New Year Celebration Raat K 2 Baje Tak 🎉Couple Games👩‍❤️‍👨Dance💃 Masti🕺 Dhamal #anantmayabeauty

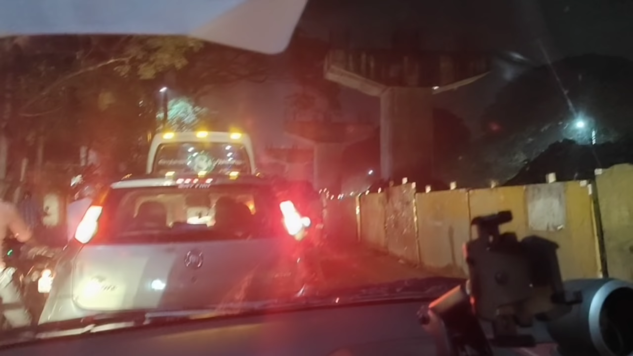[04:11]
जाओ आगे, जल्दी चलो चलो, ये कार तो हिल भी नहीं रहे यार, कब जाएंगे हम. अभी तक हम त्रिची रोड में ही हैं, 20 मिनट से यहीं पे फंसे हुए हैं.